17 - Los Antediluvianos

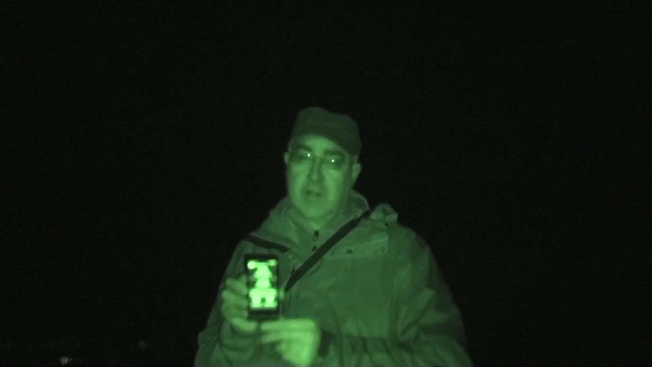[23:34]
en busca del arca de Noé, justo en estas coordenadas.
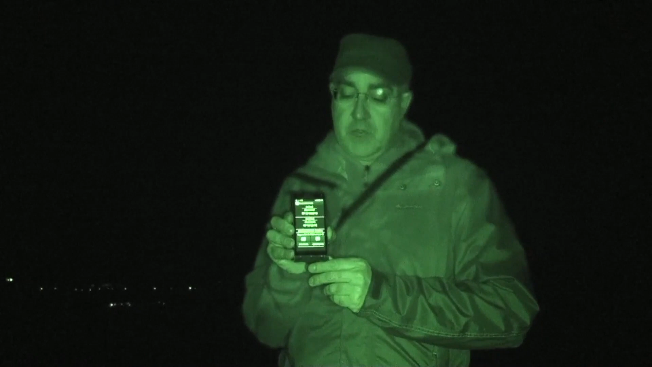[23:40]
Os las mostramos porque es tan oscuro que no podéis llegar a ver el arca ni vosotros ni nosotros. Pero estas son las coordenadas del lugar.